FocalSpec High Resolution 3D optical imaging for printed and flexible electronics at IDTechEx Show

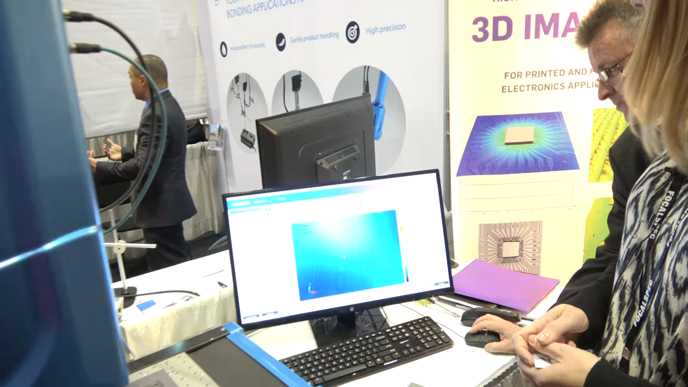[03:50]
And here we have the 3D profile now of the scanned area.
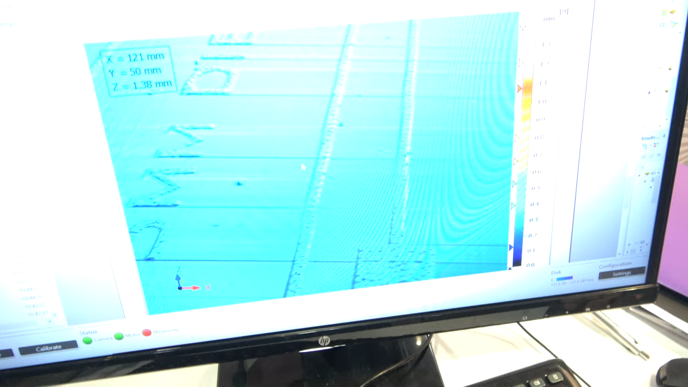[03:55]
How is it scanning the height?